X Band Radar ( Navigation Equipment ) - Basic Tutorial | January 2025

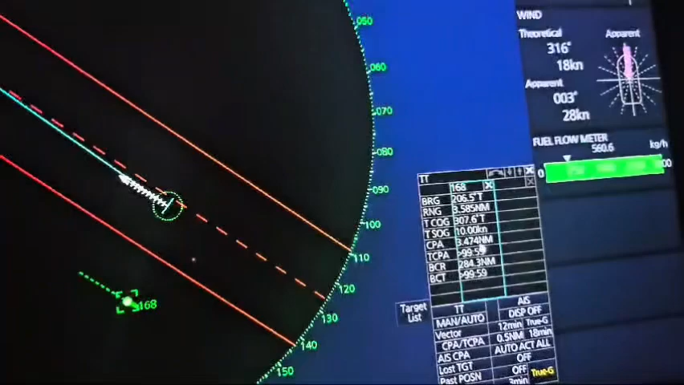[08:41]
slightly faster than us and then he's just showing this informations but normally this is always changing so we have to monitor the most important thing is CPA and time so you have to monitor always and we have some rules about minimum CPA and time to react
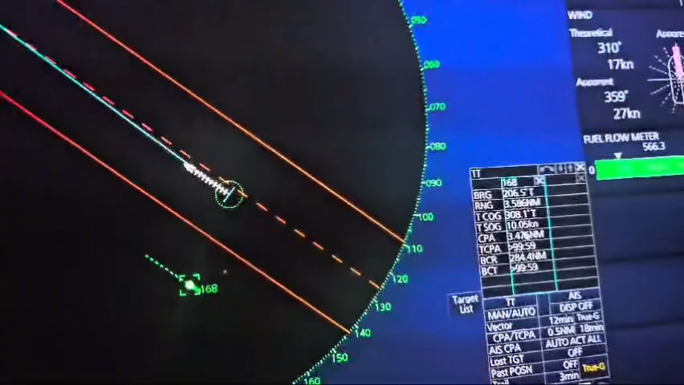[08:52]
so normally the radar we have to use only for collision avoidance without AIS that means that AIS it's only for informations because AIS it's coming from the other vessel the most important thing it's to plot this vessel on time or any object to plot on time and to take the action to avoid collision on time as well so this is incorporated complete and short explanation
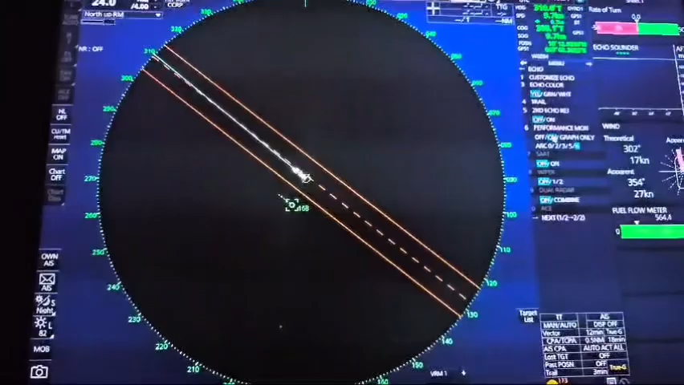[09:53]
to daily check eight six times a daily on the watch we have to check every watch at least one must check performance of the monitor and it's very simple to get this readings readings here so we have to what I was talking before this takes and erics that means
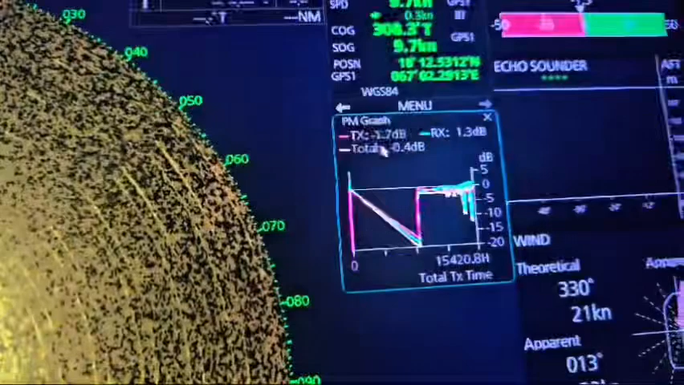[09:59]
transmitting and receiving power
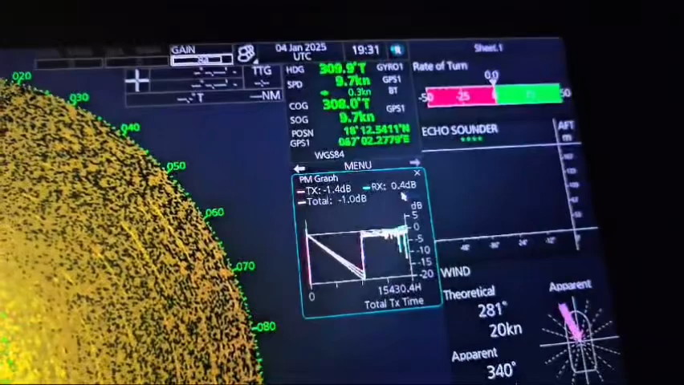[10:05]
and these decibels are the performance of our radar
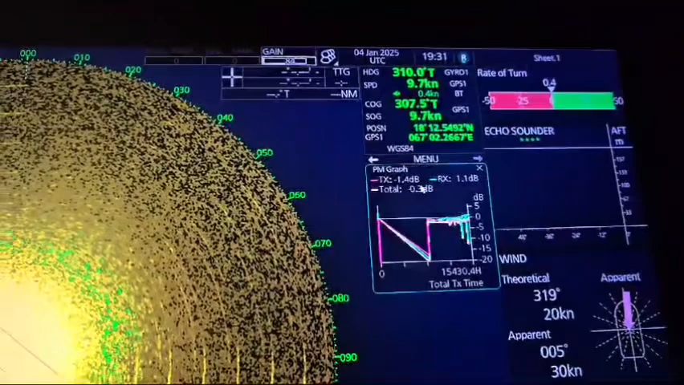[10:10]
this magnetron is the new one and it's you can see it's clearly and very good performance we have to monitor this is a receiver power that means the first one and the last
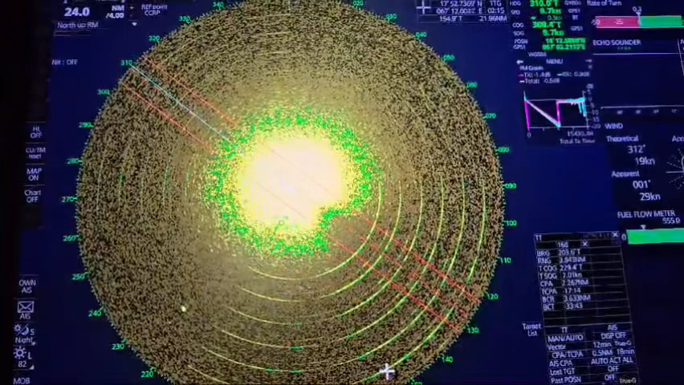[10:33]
one it's the the the furthest watch what we what the radar is able to to identify precisely so let's say this is short and any further you are always welcome to ask and I will give my best answer to you thank you so much let's only shortly add this about variable range markers and EBL line so these are the our tools navigational tools to quickly establish some navigation or situational awareness so this
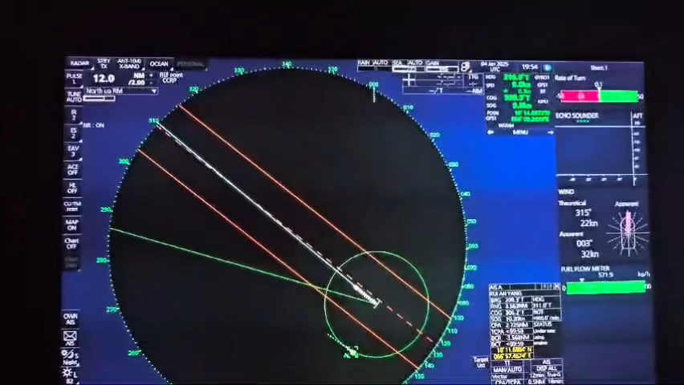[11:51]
quickly situational awareness because this if the bearings are not changing that means that there is a collision danger if the bearing it's getting smaller that means that we are crossing the head of this vessel if the bearing it's getting bigger that means that this vessel will pass as ahead of us so this is some short explanation about these two things and of course we have also here parallel indexing that means that we can plot to some steady course to study some coastlines or some jetis or
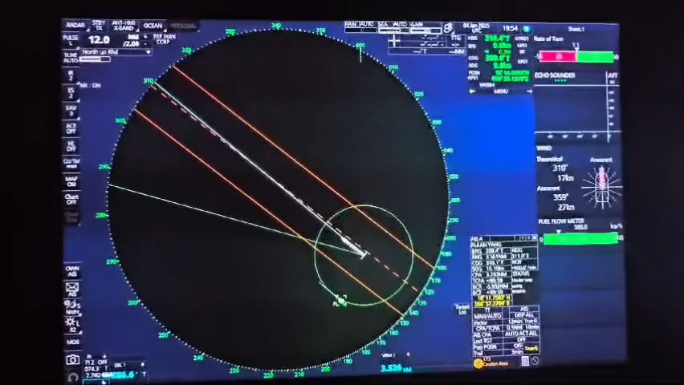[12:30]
some small islands we can make parallel index to this suggest to have the let's say the distance passing clear from this from this island or some other targets so so this just to add this few things